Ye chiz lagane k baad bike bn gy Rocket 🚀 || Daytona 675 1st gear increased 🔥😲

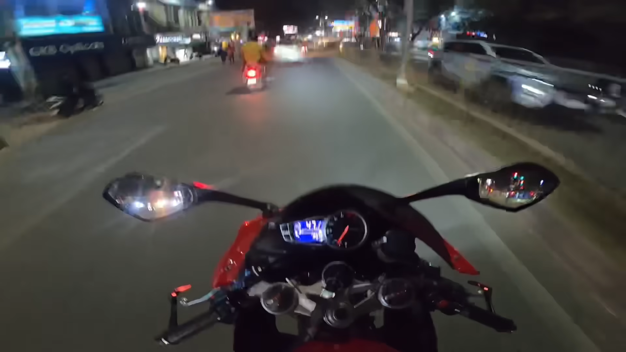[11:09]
अभी ट्रैफिक में पता नहीं चल रहा लेकिन बहुत ही ज़्यादा स्मूथ लग रहा है बाइक। ब्रिज का काम देख रहे हो भाई, बहुत ज़ोरों से चल रहा है, पूरा हुलिया चेंज हो गया यार।
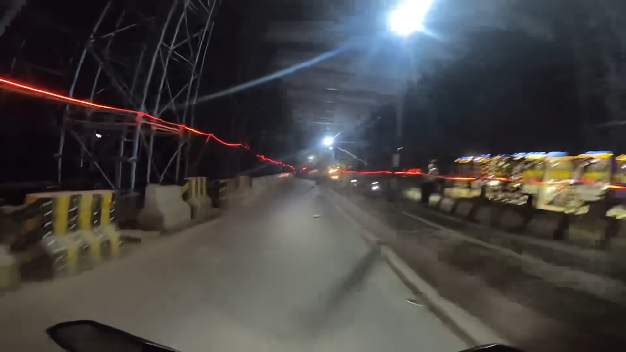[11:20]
मैं बहुत दिन बाद आ रहा हूँ इधर
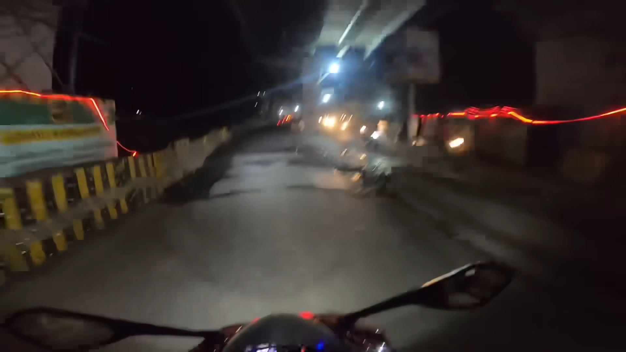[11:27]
और ऑलमोस्ट ब्रिज बन गया है यहाँ पे, बस कनेक्ट हो जाएगा तो फिर मज़ा ही आ जाएगा यार।